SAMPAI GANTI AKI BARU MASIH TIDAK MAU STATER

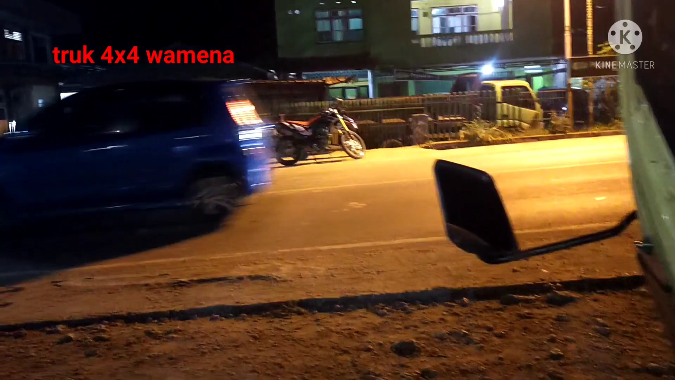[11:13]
Jalan raya entrop ini. Ini patokannya ya, yang mau ke dinamo ini jembatan Jalan Sumber Raya 1 depan kantor lurah Entropas.